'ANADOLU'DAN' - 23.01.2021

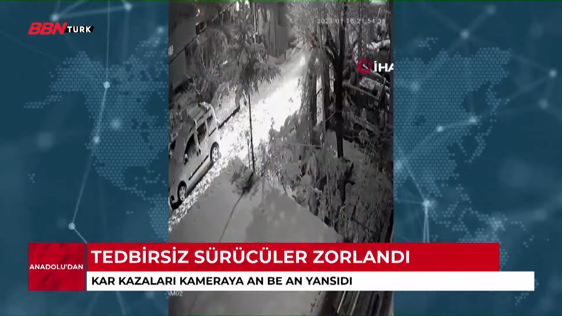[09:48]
Bursa'da ise yoğun kar yağışı tedbirsiz yola çıkan araç sürücülerine zor anlar yaşattı.